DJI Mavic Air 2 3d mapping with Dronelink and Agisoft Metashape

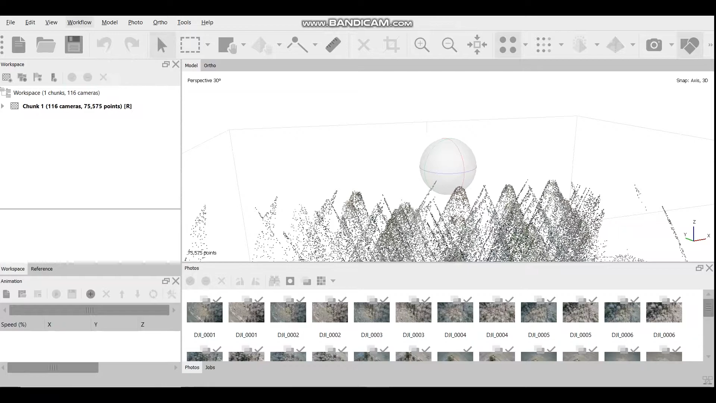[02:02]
build mesh and click OK again. So this is the final result of mapping forest.
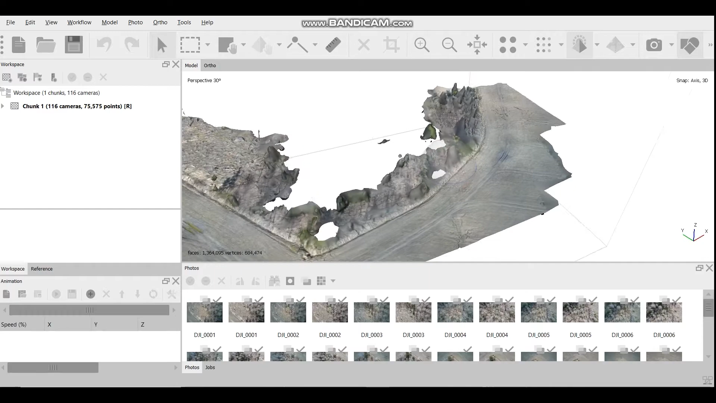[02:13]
And it obviously doesn't work so good with trees and too many objects in there. Fields and everything else looks fine too. Well,
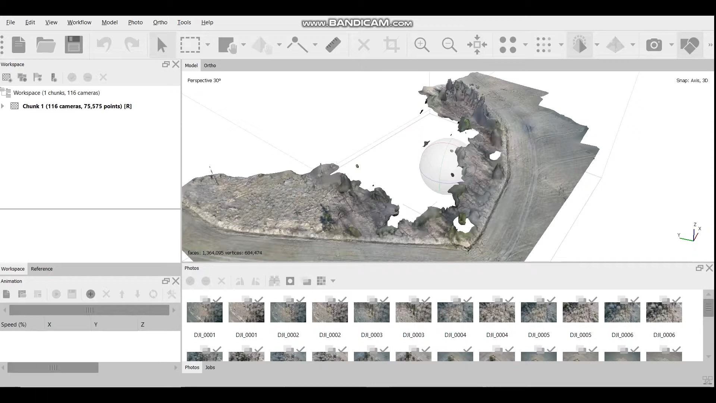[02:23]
this is my first time trying to 3D map a forest so now I found out that it's not a really good idea. And this is the final result of 3D mapping a shed from my second flight.